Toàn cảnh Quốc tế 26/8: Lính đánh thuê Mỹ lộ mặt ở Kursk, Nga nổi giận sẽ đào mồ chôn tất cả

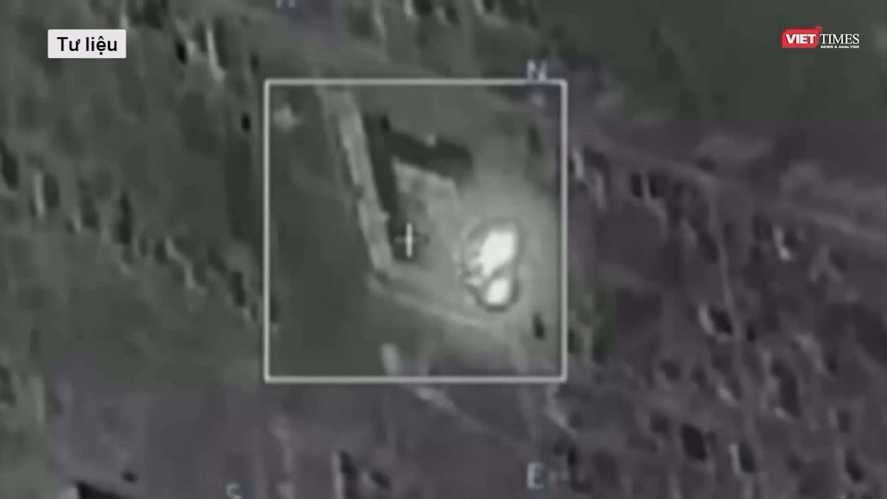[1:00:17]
Các phương tiện truyền thông địa phương đưa tin Ukraine đã sử dụng tết lửa hành
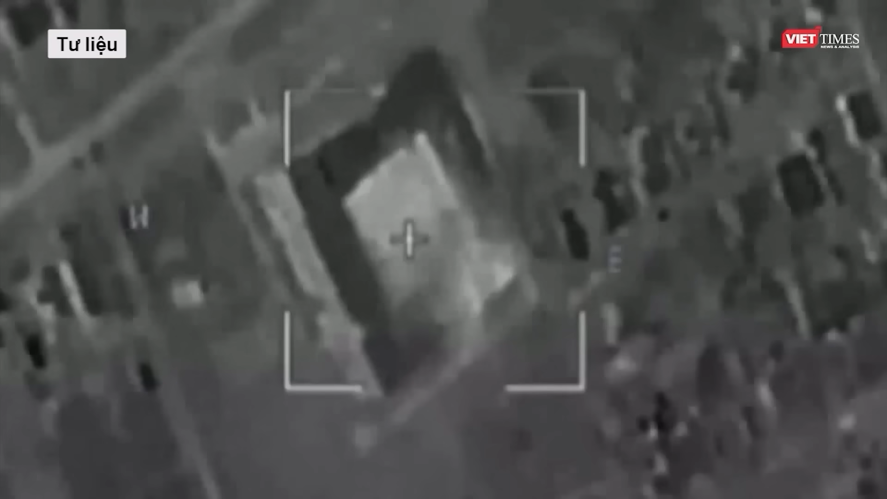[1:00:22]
trình Neptune trong cuộc tấn công được cho là đã gây ra nhiều vụ nổ thư cấp.